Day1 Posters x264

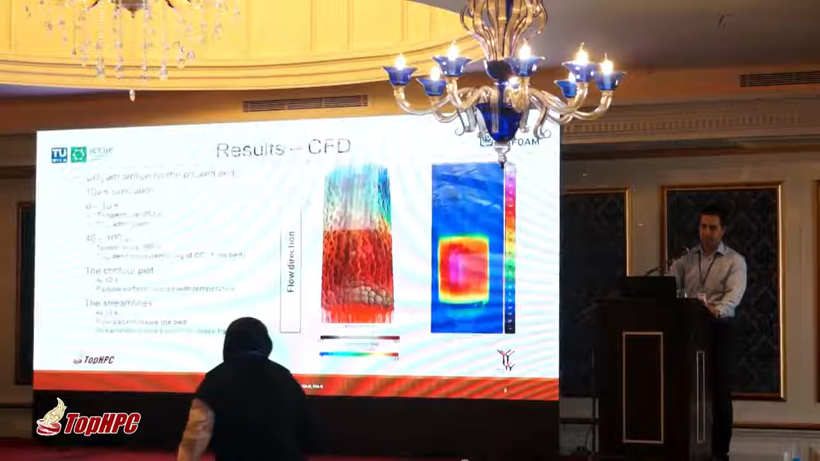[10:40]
These are some results from the first results from the CFT code to show you how this adsorption code overall works. So the CO2 is and N2 enters from bottom, and as it goes through the bed, the CO2 is adsorbed on the surface and it's removed from the gas. These lines, this which goes from orange to blue, shows the CO2 concentration. So at the orange side, you can see we have something like 23-24% CO2 in the gas, and on top it goes down to 0.12.
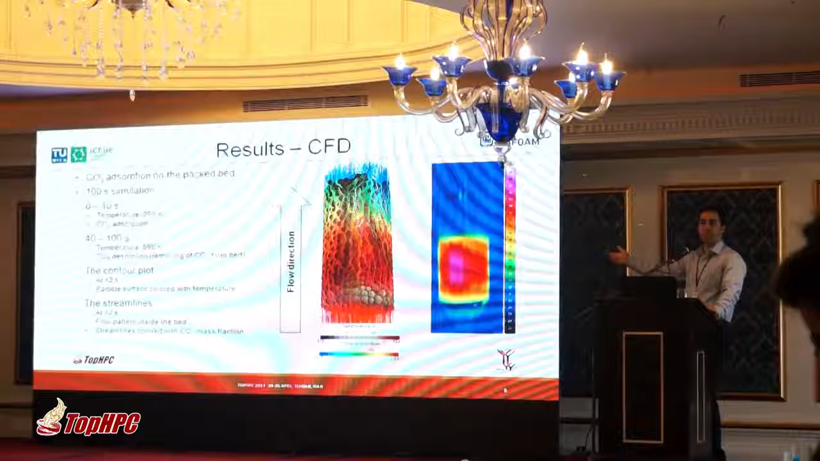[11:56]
We did a thermal camera image with our thermal camera,
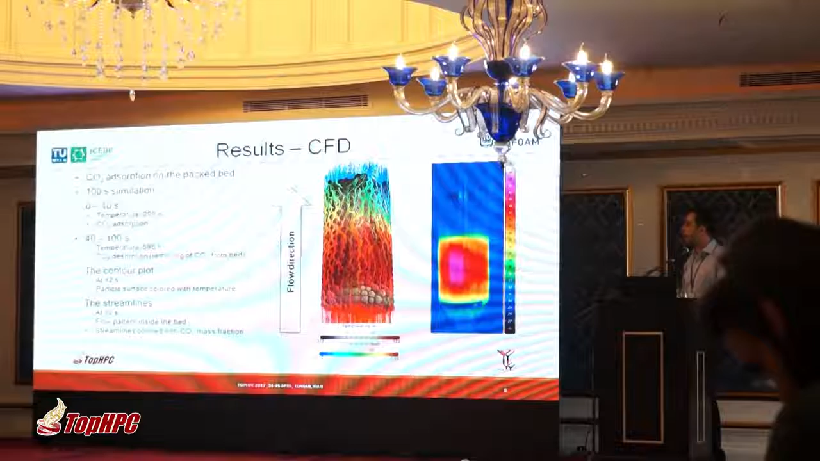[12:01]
and we are in quite good agreement in both cases. So the solver was working correctly, at least in serial mode, and now it's time to check it in parallel mode.